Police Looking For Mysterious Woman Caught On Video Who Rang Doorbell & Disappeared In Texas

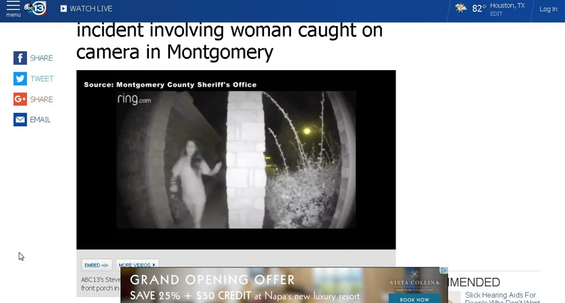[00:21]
clip taken from a doorbea unanswered questions in i walk up to a home around 3 20 in the morning in ranch subdivision. Neighbors looks to be in distress.